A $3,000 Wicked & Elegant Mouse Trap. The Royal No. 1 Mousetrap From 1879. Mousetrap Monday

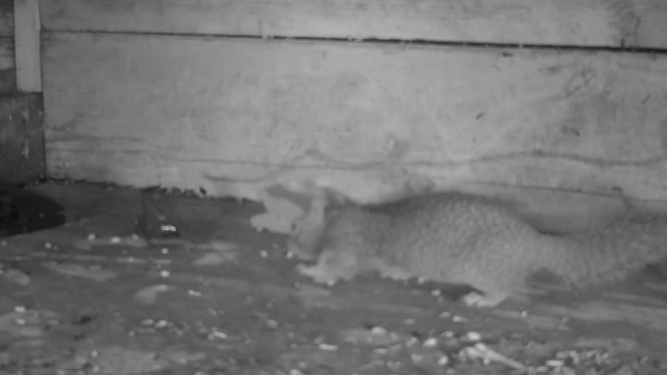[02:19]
Luckily, that was only a $20 trap, but it was still a collector's item, and you never know what squirrels will do. So hopefully nothing happens.
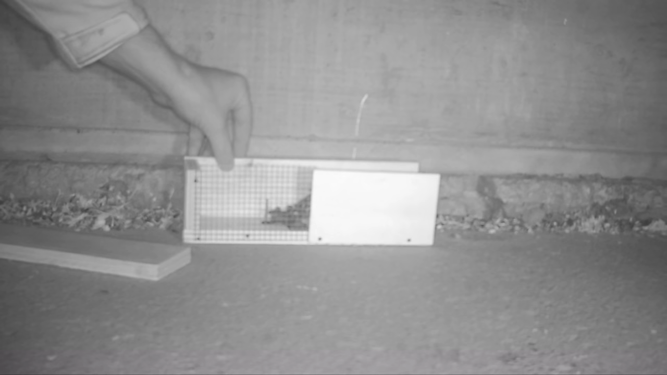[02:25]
Let's set our trap, put bait on the trigger, and see if we can catch a mouse.